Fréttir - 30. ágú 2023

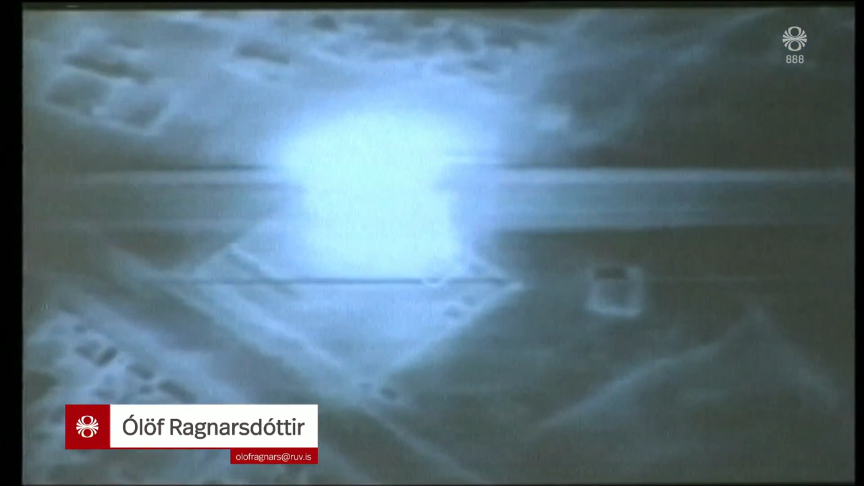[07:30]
Snemma í stríðinu varpaði bandaríski herinn rúmlega 1.200 klasaspringjum Eitt skotmarkana var Þorp Gullams Mohammadi